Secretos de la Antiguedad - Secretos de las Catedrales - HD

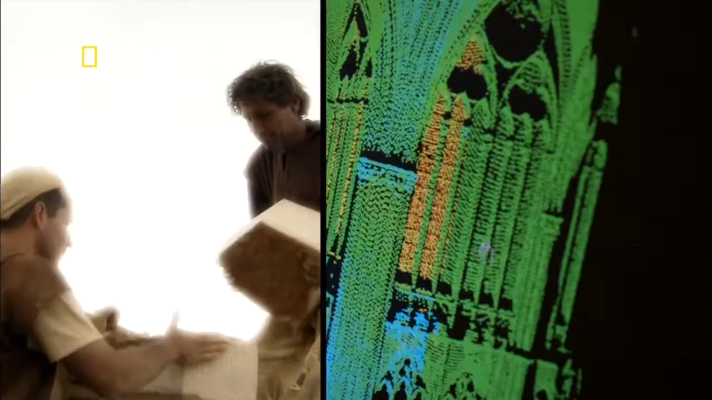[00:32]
¿Cómo pudieron construir los ingenieros las catedrales góticas en la Edad Media sin las ventajas de la tecnología y herramientas modernas?
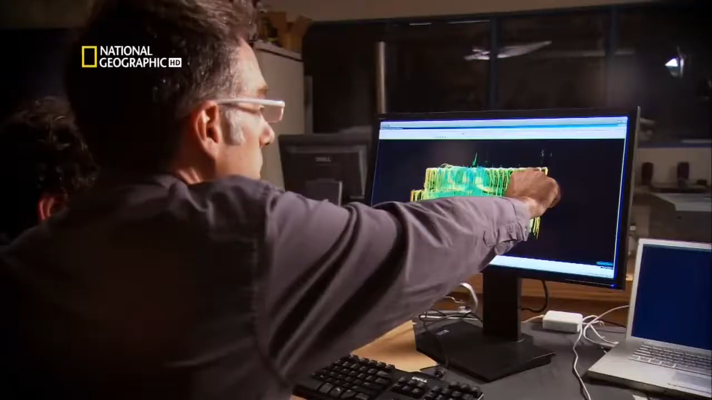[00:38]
A mí esta parte me parece que está claramente levantada.